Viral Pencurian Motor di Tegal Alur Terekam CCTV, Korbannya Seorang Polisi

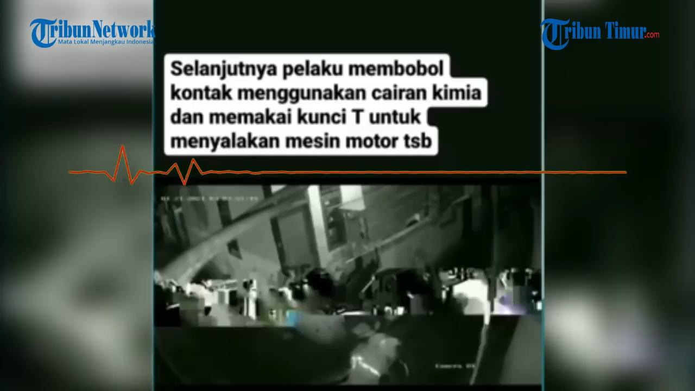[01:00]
Di dalam video tersebut terlihat tiga orang pelaku awalnya melihat-lihat keadaan sekitar. Dalam video itu, ditulis keterangan bahwa ketiga pelaku mulai mengecek keadaan sekitar pada Kamis Dinihari pukul 3 lewat 40 menit waktu Indonesia Barat.